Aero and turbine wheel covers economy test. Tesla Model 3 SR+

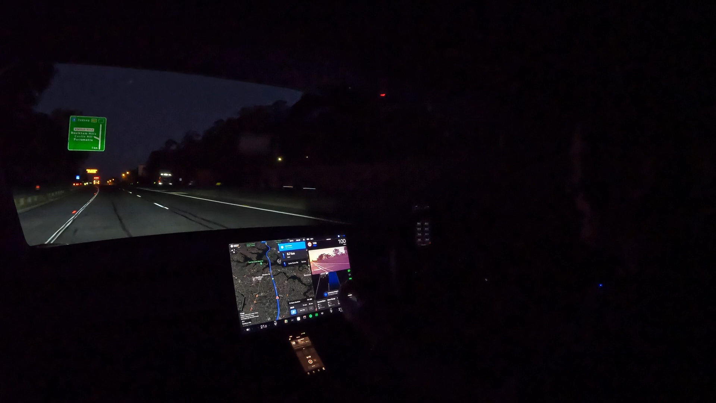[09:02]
it's telling me get across so if that's ever really annoying you you can just turn off navigate on autopilot there and it goes back to reverts to standard autopilot so you can just click that again if you want to go back to navigate on autopilot pretty easy to do so if the suggested lane changes are really annoying you uh speed based you can see this one's telling me to follow route get in that lane again so it's not a speed based lane chain suggestion so i'm just going to turn it off because that's annoying me and i'll just go to standard autopilot which is pretty good anyway
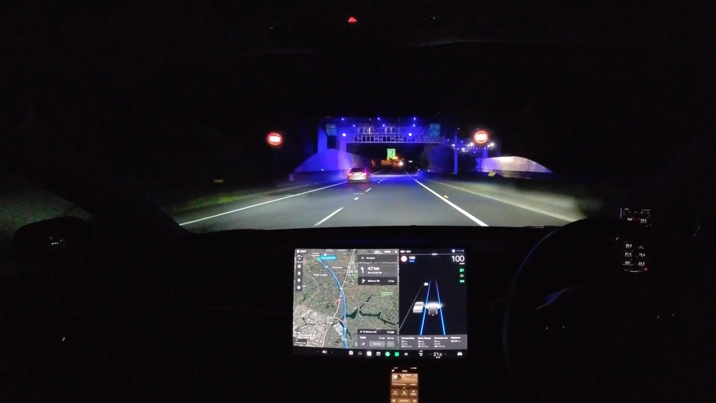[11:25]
we're at the turnaround point so um what are we looking at 134 watt hours per kilometer it was actually 144 just before we took the exit there and and did a big long regen there so um yeah it's looking like it could have been slightly more uh
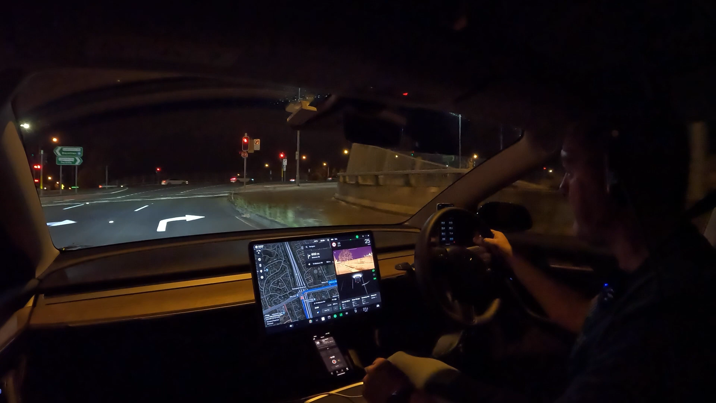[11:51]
consumption slightly slightly higher consumption but it's not a massive difference all right back onto the motorway again for the last leg of the journey uh once we get to the end there i will pull up and park the car and uh give you a report on how it went
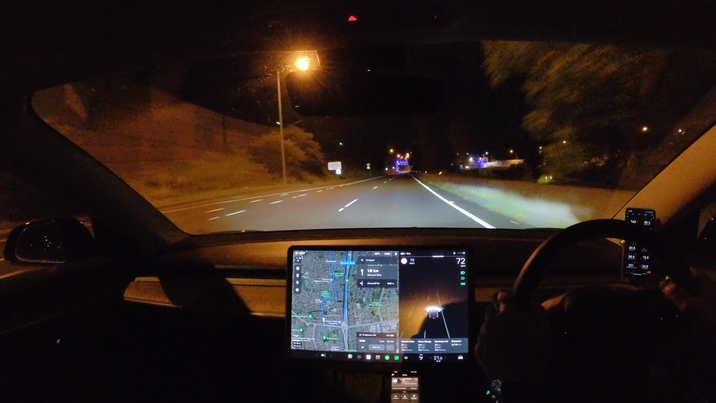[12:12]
okay so we're at the exit um the end of the second leg uh so economy is 133 watt hours per kilometer so slightly more i was at 126 watt hours per kilometer with the standard aero wheel caps so slightly more um i'll have a look at it a bit more detail i'll we'll have a look at it in teslify